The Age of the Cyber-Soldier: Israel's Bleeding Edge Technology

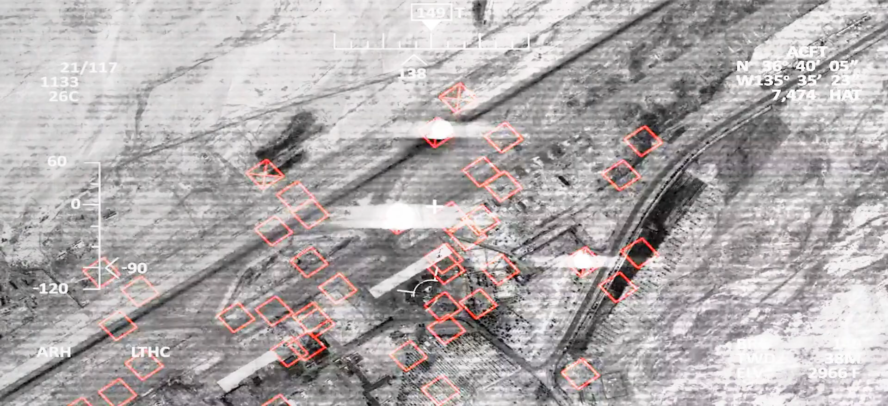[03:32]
Prior to a mission, the SPICE kit can be loaded with data for up to